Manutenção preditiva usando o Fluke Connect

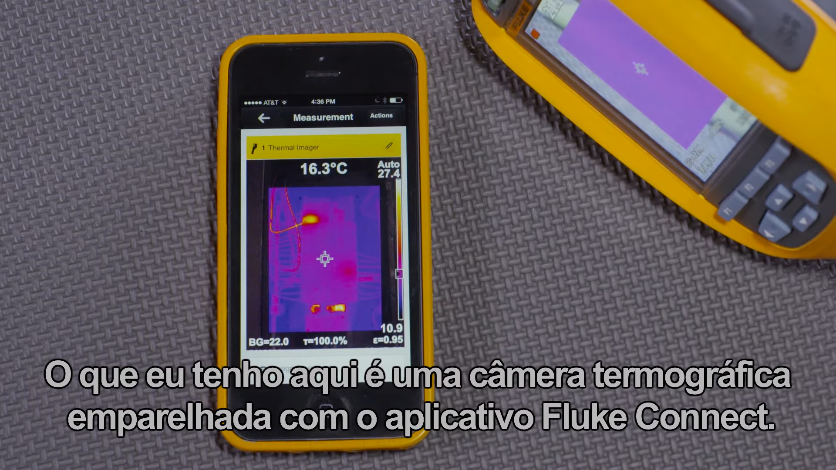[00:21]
On screen: spot 16.3°C
I've taken several images and saved them.
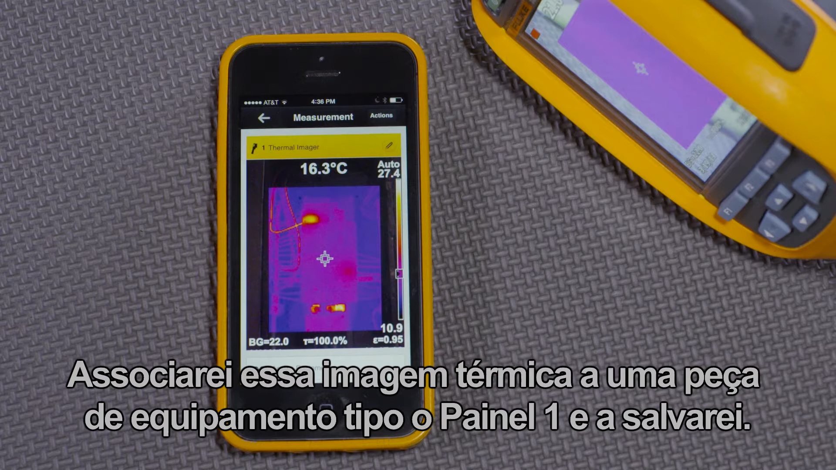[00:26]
On screen: spot 16.3°C
I'll associate this thermal image with a piece of equipment, like panel 1, and save it.
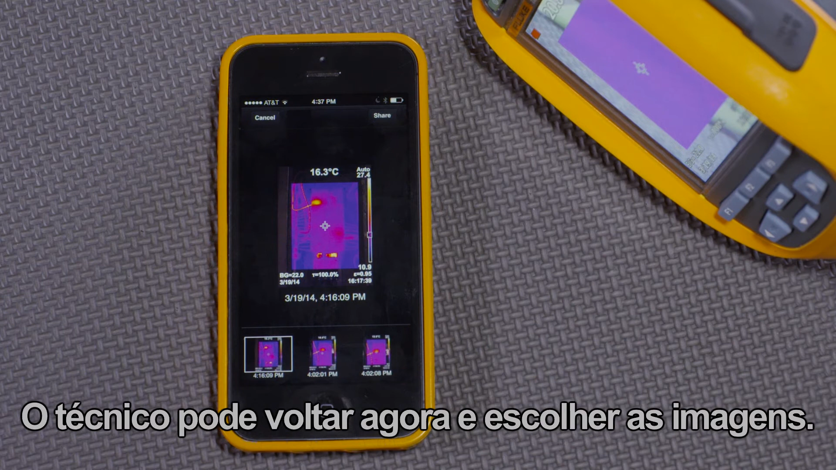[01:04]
On screen: spot 16.3°C
The tech can now go back through and pick the images. And using the app, he can see all of them versus time.
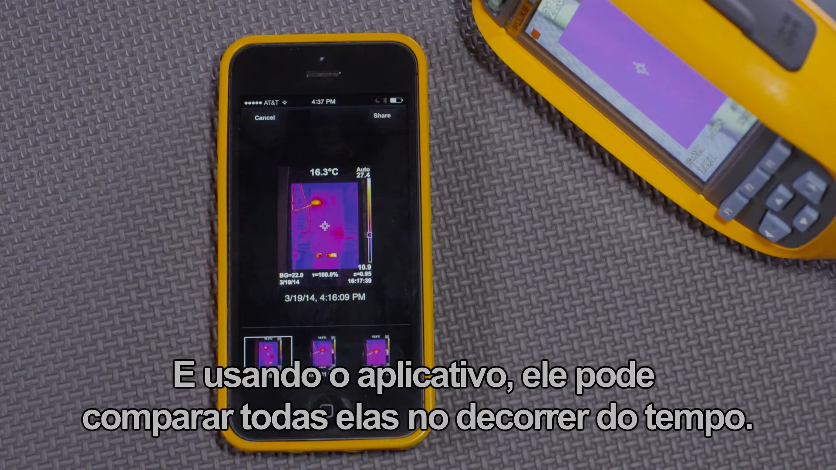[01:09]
On screen: spot 16.3°C
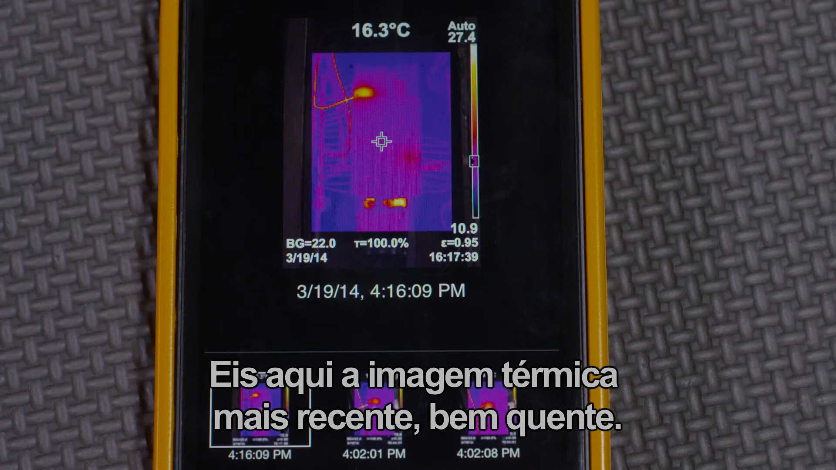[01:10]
On screen: spot 16.3°C, scale top 27.4°C, scale bottom 10.9°C
Here is the latest thermal image, quite hot.
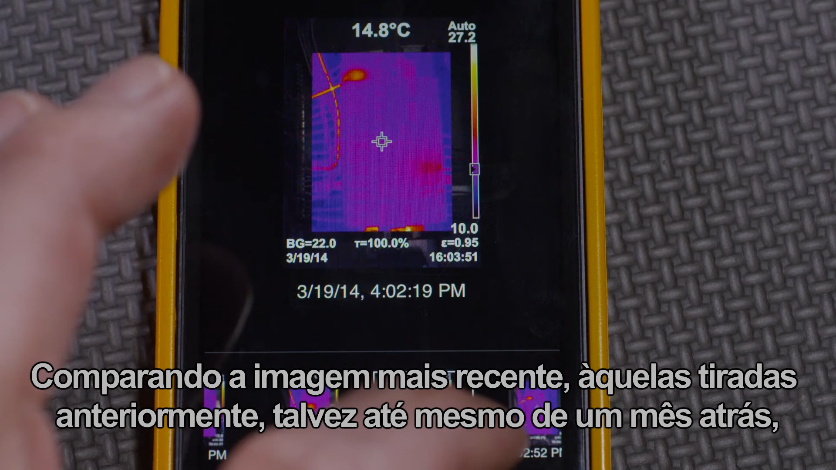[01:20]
On screen: spot 14.8°C
maybe even a month ago, the preventive or predictive maintenance tech can determine that the circuit is getting hotter,